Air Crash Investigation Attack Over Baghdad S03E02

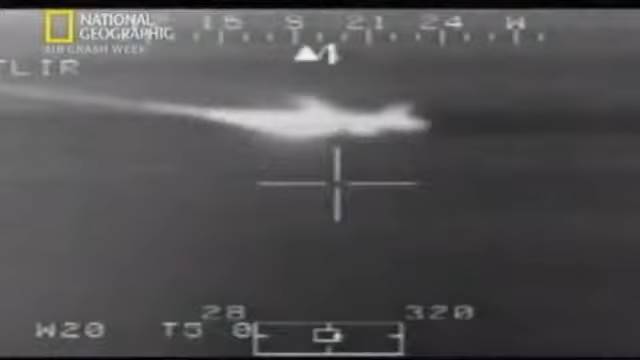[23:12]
What's this, Lima Lima? That's Lima Lima town.
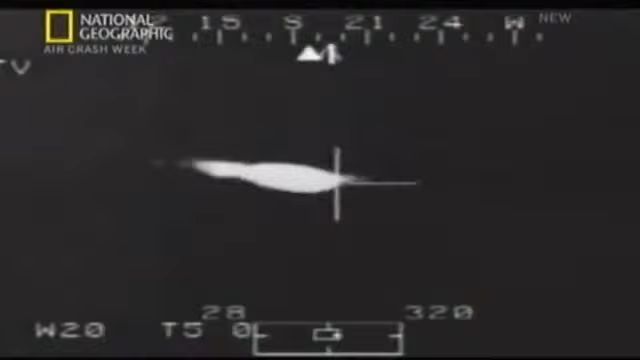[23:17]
But we have a bit of problems controlling the aircraft. There was a helicopter flying, and he could see that the fire was not from the engine, but it was from the left wing.
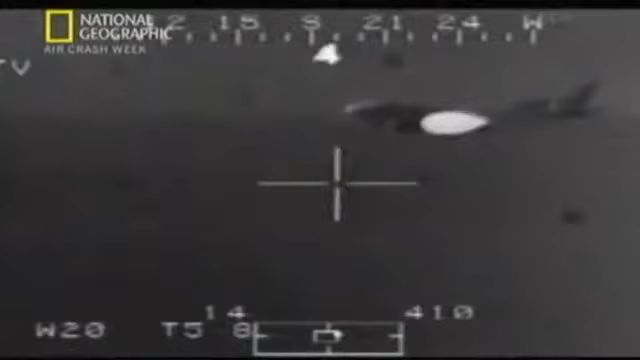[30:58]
If the tanks run dry, an engine will stop and they'll crash. We were controlling the bank and the pitch of the aeroplane using the two engines.
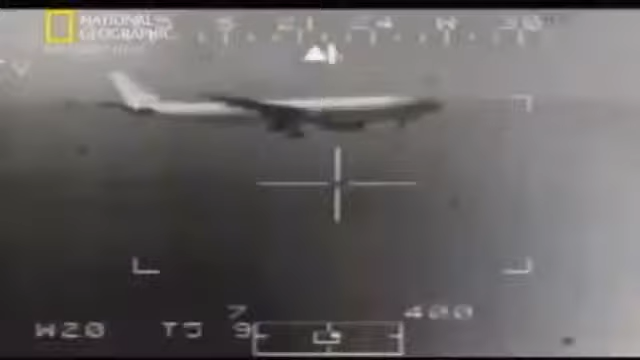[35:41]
As the plane approaches the runway, the nose is pointing dangerously low and the left wing is dropping. Come on, buddy.
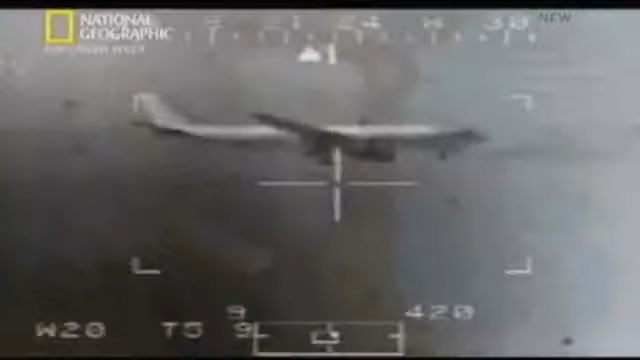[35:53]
They're carrying too much speed. They could overrun the runway.
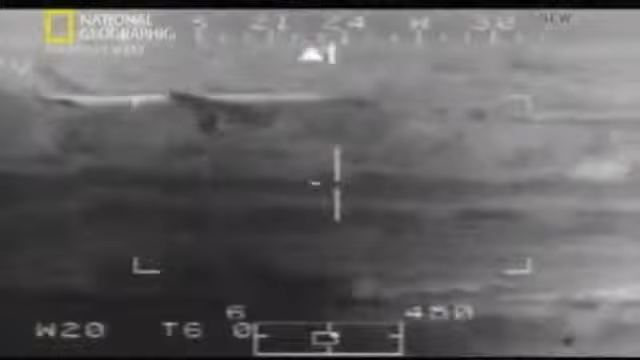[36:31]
I don't think it's going to be too wide now. Steady. You are approaching the end of your life.